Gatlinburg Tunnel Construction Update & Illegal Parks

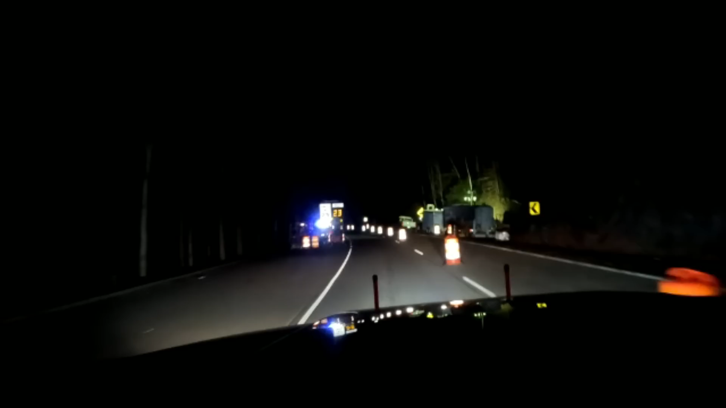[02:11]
here and it's probably long overdue i don't know when the last time that any maintenance was done on this bridge but bridge this tunnel so i think they're going to go through and they're sealing some things
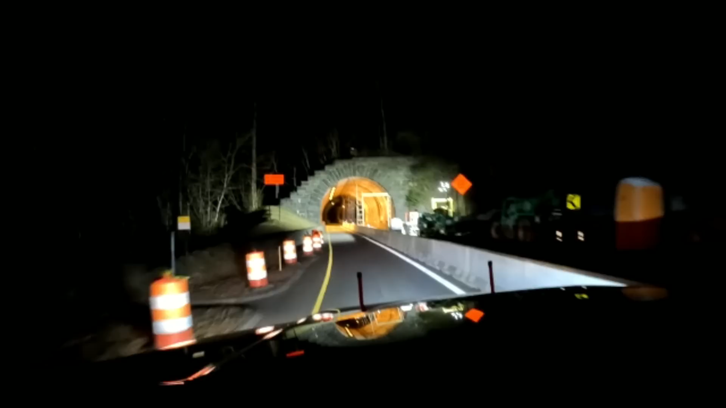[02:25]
and uh wow they did remove the speed bumps that must